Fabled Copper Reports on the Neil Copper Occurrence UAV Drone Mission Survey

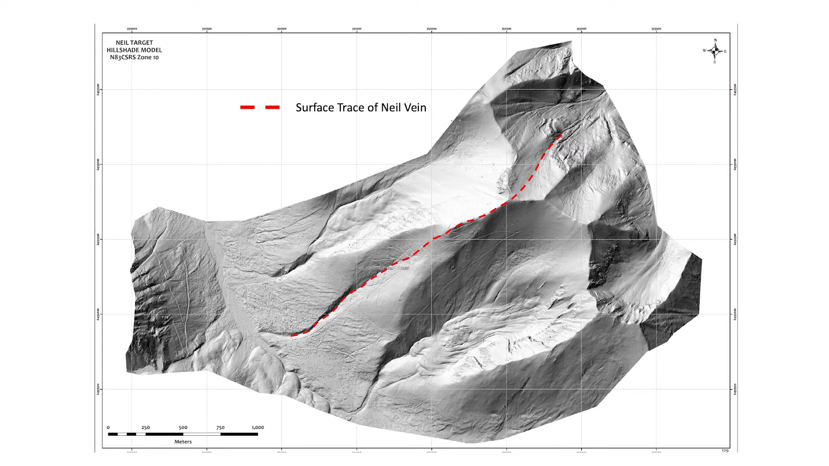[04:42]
In this case, the illumination, or the sun, is shining at 315 degrees azimuth. This means that the direction the sun is shining, thus being able to detect structures. We can set the degree of illumination to whatever angle we wish.